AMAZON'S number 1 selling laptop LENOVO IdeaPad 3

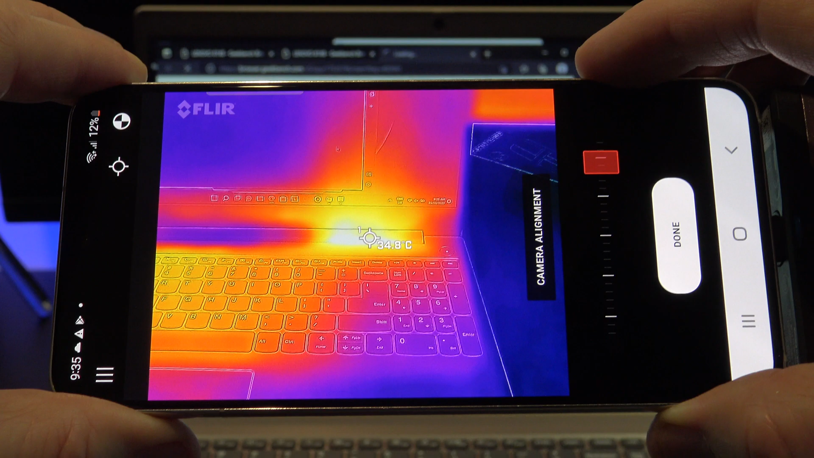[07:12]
doesn't show up around the palm rests this is good design it means your palms won't get uncomfortable when typing also it does put a lot of the heat out and up through the hinge which